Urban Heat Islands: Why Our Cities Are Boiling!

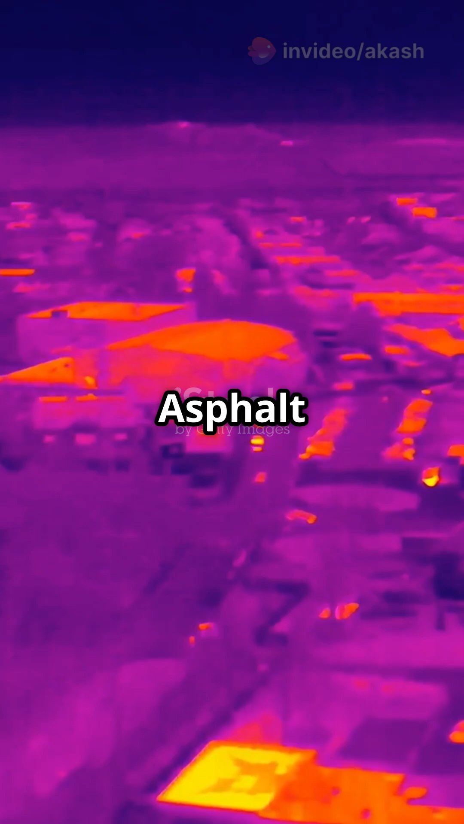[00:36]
Asphalt roads and concrete buildings trap heat. We're sacrificing green cover for development.